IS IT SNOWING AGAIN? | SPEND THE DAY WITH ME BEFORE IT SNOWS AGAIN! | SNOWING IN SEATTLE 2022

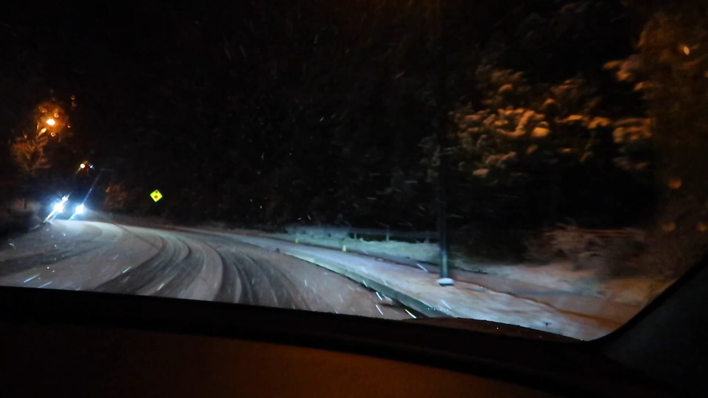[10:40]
All right, we are going over to get Kaylee at Jacob's house, and we're kind of testing Jason's car here and seeing how well the traction works in this snow. We just did not know it was going to be another whiteout tonight. This is kind of crazy. This is kind of worse than it was the other night. Yeah.
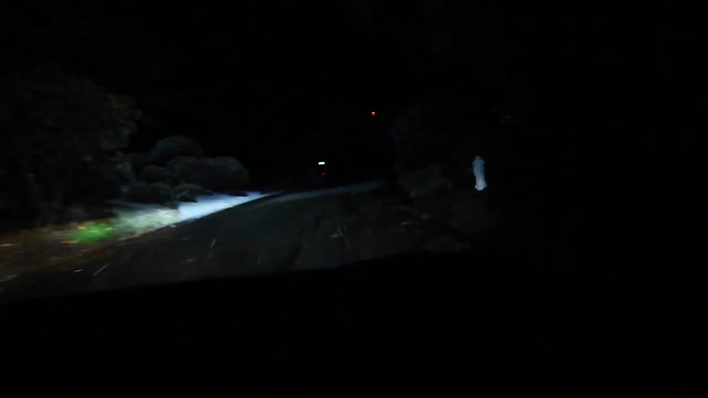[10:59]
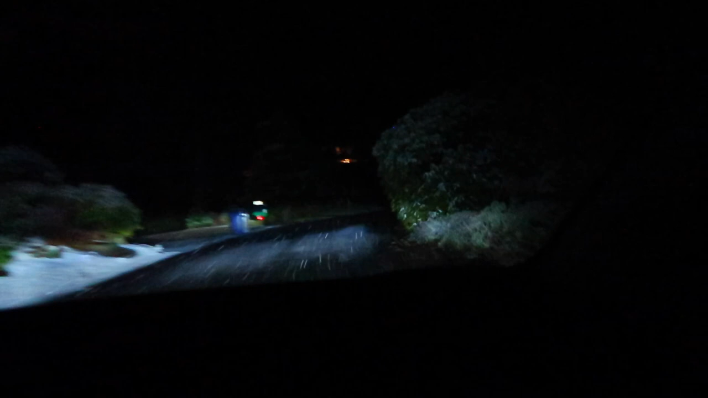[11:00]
Well, so far, Jacob's neighborhood doesn't quite have as much snow as we do, and they're just as high up as we are.